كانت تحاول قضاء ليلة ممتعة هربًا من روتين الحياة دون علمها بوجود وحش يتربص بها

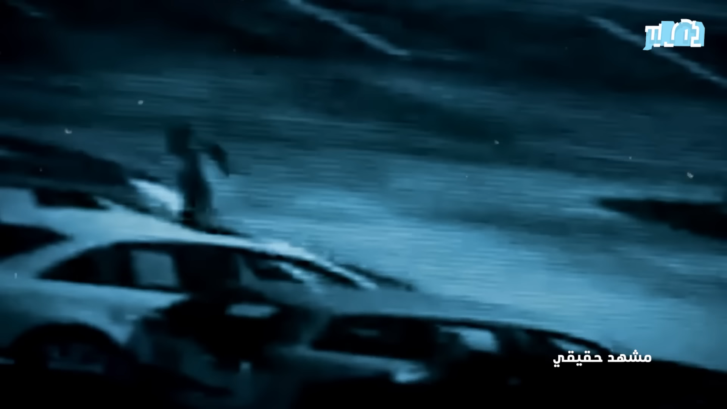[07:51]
شهد وهو يبتعد عن سيارة ادريان مما يخلق نقطة اهتمام حرجه ومع ذلك فان محدودية
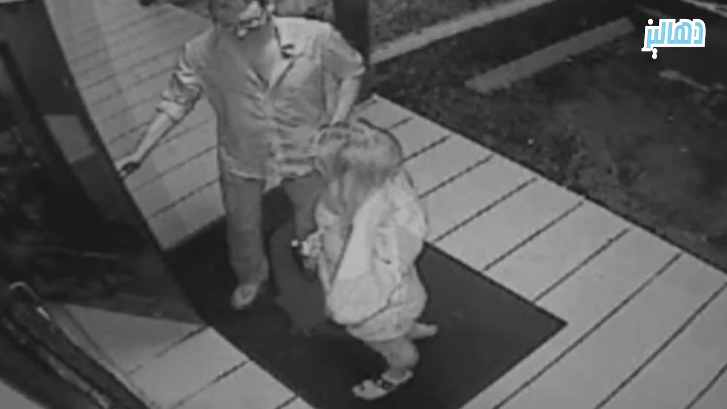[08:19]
من الليل وهو مشهد غير عادي نظرا للساعات المتأخرة وملابسهم ادريان ترتدي فستانا وتمسك حذاء في يدها والرجل الذي لا يرتدي ملابسا رياضية خلق صورة محيرة وعلى الرغم من الغرابة لم يبدو ان اضريان في محنة خلال هذا اللقاء
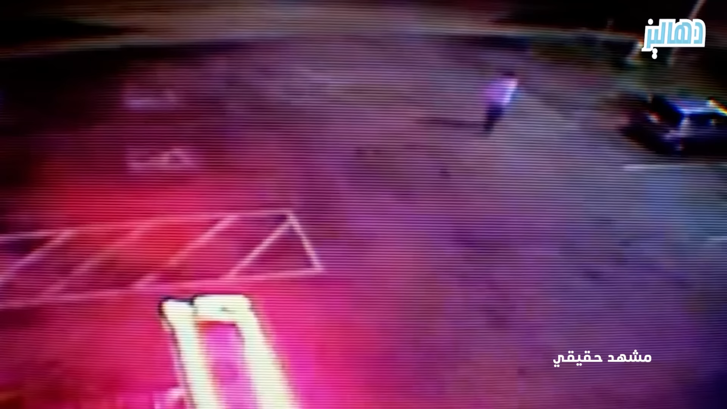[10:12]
وسار عبر ساحة انتظار السيارات وعاد الى منزله تم ايضا التقاط
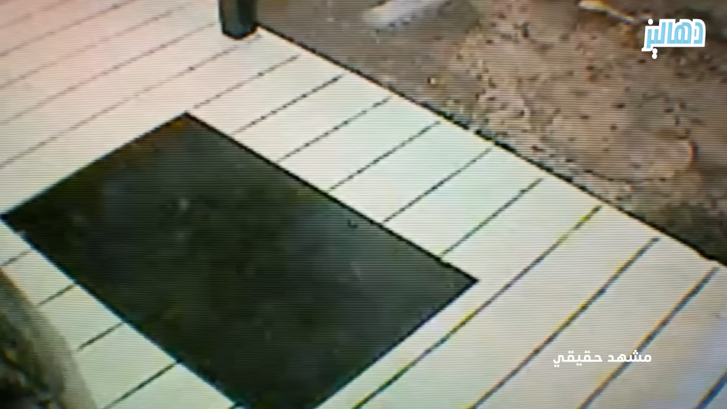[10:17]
خروج اضريان من النادي وذلك في الساعة الواحدة وثمانية وثلاثين دقيق صباحا ومع
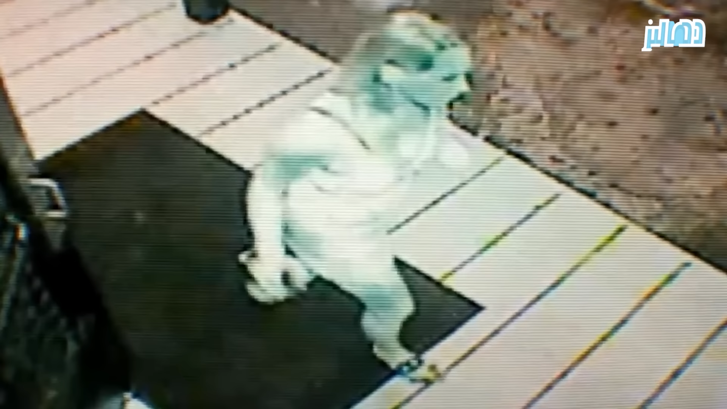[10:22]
ذلك اثارت اللقطات تناقدا مقلقا فعندما دخلت اضريان الى النادي كانت ترتدي فستانا وسطرة ولكن عندما غدرت كانت ترتدي فستانها فقط ولا شك ان العين الناظرة تثير تساؤلاتا حول ما حدث بين رحيلها عن النادي وعودتها الى المنزل كشف